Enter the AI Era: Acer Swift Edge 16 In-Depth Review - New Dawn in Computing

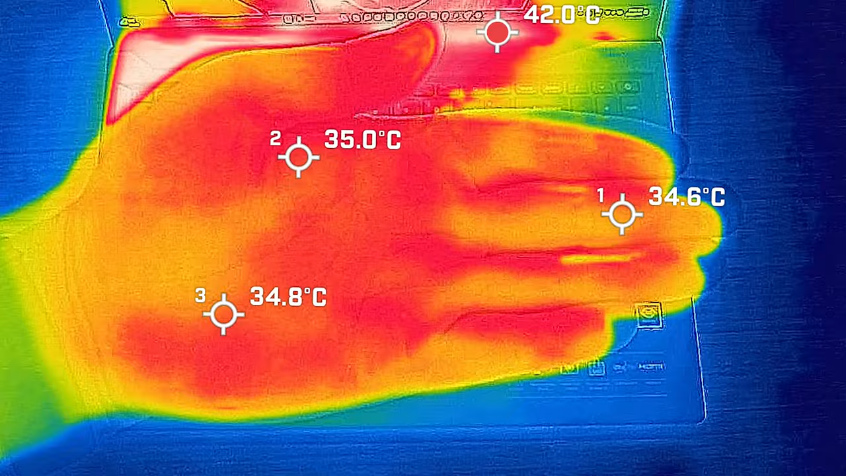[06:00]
So I took my base measurement when the computer was idle, and the hottest air around the keyboard measured a maximum of 36 degrees Celsius. And as for the fan noise, it stayed silent at 35 decibels. And the average internal core temperature was 39 degrees Celsius. Then I put 20% load on the computer. That's pretty much average users. Tasks like office productivity work, surfing the web, streaming video, and the hottest air around the keyboard measured a maximum of 40 degrees Celsius. And as for the fan noise, it only spun up a little bit, barely can hear it.
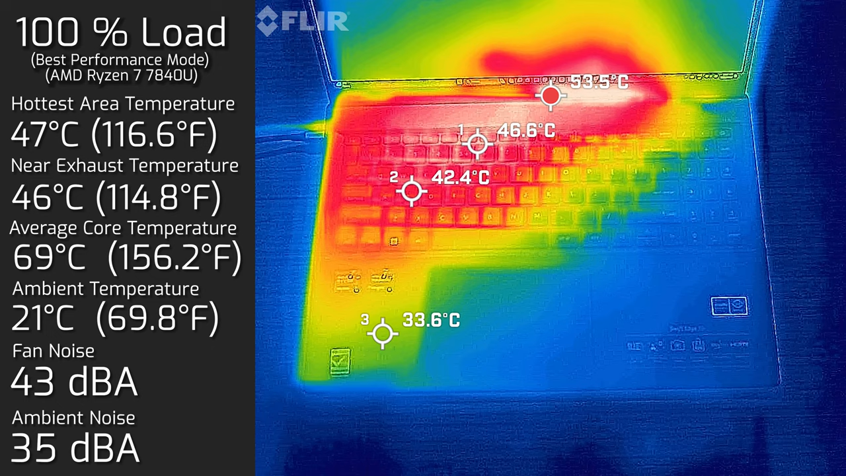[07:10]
And the hottest air around the keyboard measured a maximum of 47 degrees Celsius. And as for the fan noise, it spun all the way up to a maximum of 43 decibels. And the average internal core temperature was 69 degrees Celsius. I also measured the bottom back cover while it had 100% load on the computer. And the hottest air around the back cover measured a maximum of 46 degrees Celsius for the surface.
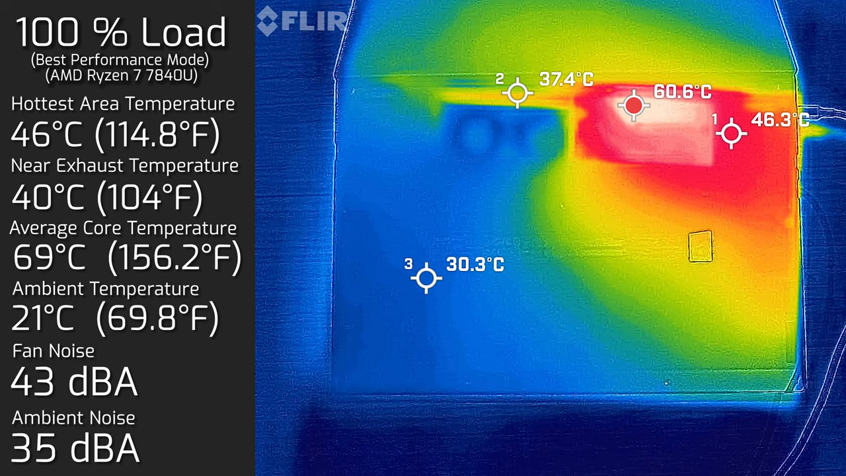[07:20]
On screen: max 60.6°C
And of course, it stayed at 43 decibels for the fan noise. Let's have a look at performance of the processor over long duration tasks.